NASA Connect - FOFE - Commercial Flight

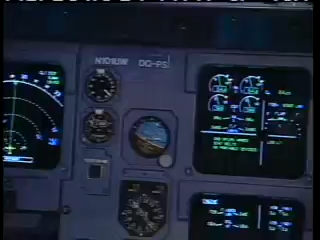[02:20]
and the location of other aircraft in our airspace. About 10 years from now, over 3 million people will be flying every day.